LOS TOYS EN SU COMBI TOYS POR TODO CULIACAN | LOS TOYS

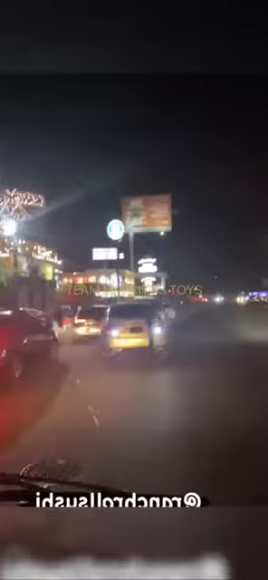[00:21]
El Ranch Roll está un poco solo. Casi no hay gente. Casi no hay gente. Está solo. Hay que hacerle promoción para que caigan clientes.